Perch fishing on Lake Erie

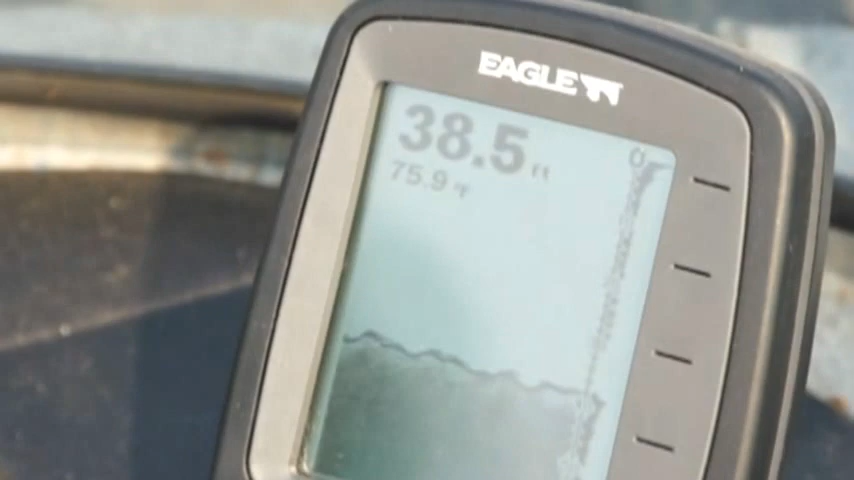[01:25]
On screen: depth 38.5 ft
while you get all you can see marks but if you see that thick black line on the bottom that's where the fish are too they're they're
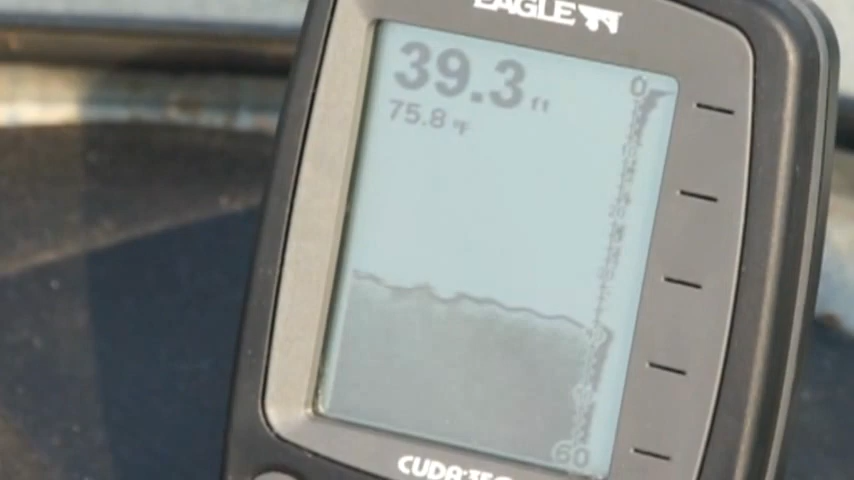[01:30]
On screen: depth 39.3 ft, water 75.8°F
hugging close to the bottom oh